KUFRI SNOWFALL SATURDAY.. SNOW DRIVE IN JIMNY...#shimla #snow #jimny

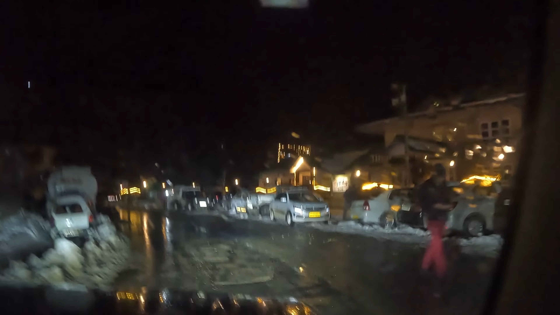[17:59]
गेस्टास दिर्फ चल रहे हैं अब देखें गाड़ी हैं काफी खड़ी है यह तो अभी
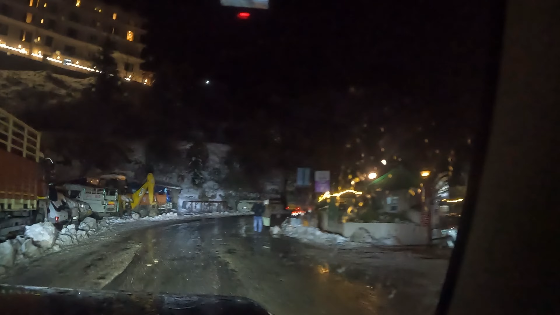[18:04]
मौसम थोड़ा साफ सा ही है देखो रात को प्रेडिक्शन है काफी हैवी स्नोफाल की �